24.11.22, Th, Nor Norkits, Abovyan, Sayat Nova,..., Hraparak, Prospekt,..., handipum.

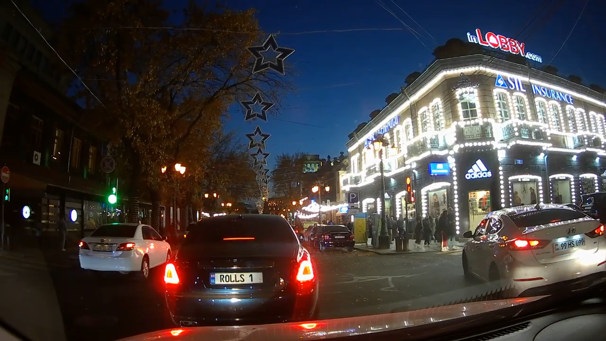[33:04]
ես էլ տեսա։ Հա։ Դա մարդ նստած էր, չէ՞։ Այո։ Թե կանգնած։ Ես այստեղ մողբաղակը վաճառում եմ։
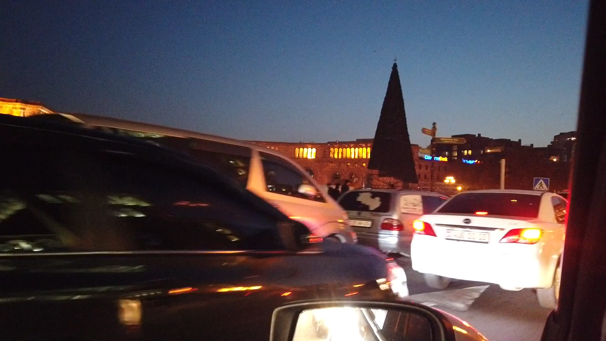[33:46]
Հրապարակը ինչու շատ մութ է, չէ՞, իր ձևի։ Այս մեքենաներն են,
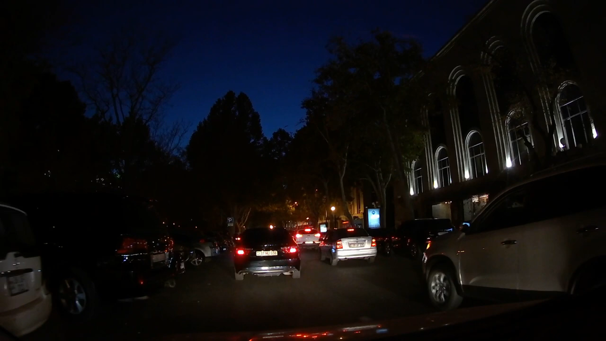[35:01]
Աչից մուս կոմեդիայի թատրոնն է։ Երևի տեղից են, հա, դուրս եկել։ Հա, երևի։ Նախարարների շենքը։ Ձախից էլ այգին։
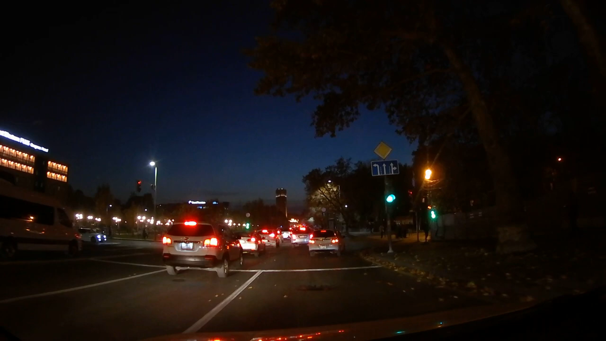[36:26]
Շատրվանները աշխատում են, չո՞ս տենում։ Չէ, չեն աշխատում։ Չէ։ Ոչ։ Ասել խորենացին, արդեն անց 15 դեռ, գիտես։ Ինչ ուշ հասանք։ Ոտը շատ ճանապարհները Շիրակ հյուրանոցն ենք անցնում, ու Զաքյանի հետ Խաչմերուկ։ 9 վայրկյան դեռ կա, բայց չենք կարող անցնենք։ Անհայտ է իջա, որ շուտ լինի։
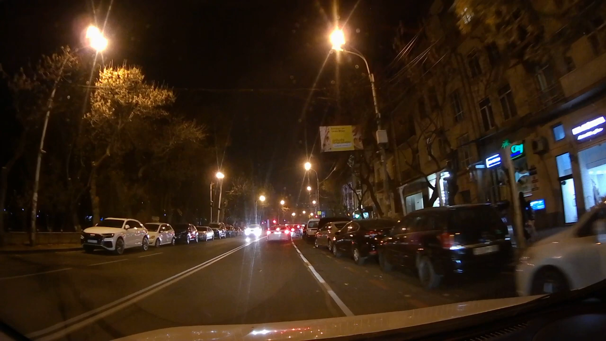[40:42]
Սալփի ու Սալվի, այդ կարող է նույն անունն է, մեկը ռուսերեն է, մեկը։ Ես մտածեցի, ոչ, համոզված չեմ։ Հա, չկան կարմիր լույս կար կանգնեցին։ Հա, այդ դրանով էլ Մաշտոց, բայց Մաշտոցը գիտես չէ ոնց է, կամ կարմիրա ու լրիվ բոլոր կարմիրների վրա ենք, կանգնում, կամ էլ որ կանանչա,
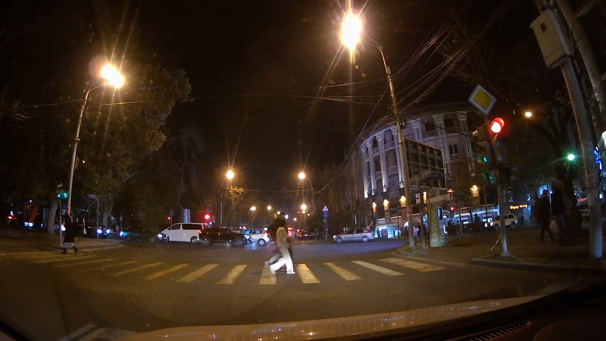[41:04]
բոլոր ճանապարհը կանանչա։ Դրանց է։ Այո։ Մասնագետների շենքը աչից գնացինք, բայց որ գնացինք սա խոչմերուկը, Զանիտա։ Ես ինֆարկտ է կարան հասցնում այդ ձայները։ Այդ մոտոցիկլետները, չէ՞։ Հա, ինձ թվաց խփեց մեզ, այդ ինձ ուժեղեր ձայները։ Տեղից պոկվեց էլ այդ րոպեին։